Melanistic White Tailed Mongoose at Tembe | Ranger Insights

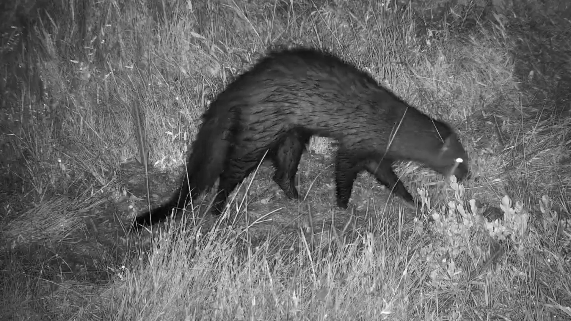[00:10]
this white-tailed mongoose is missing one of its defining traits the white-tipped tail this is a result of melanism melanism is not that uncommon in white-tailed mongoose and in parts of central africa the dark morph or melanistic type may be more common than a white-tipped tail type that we are used to seeing in both southern and east africa melanism is a result of a mutation in certain genes that control skin fur feather or scale color these mutations cause the body to produce greater quantities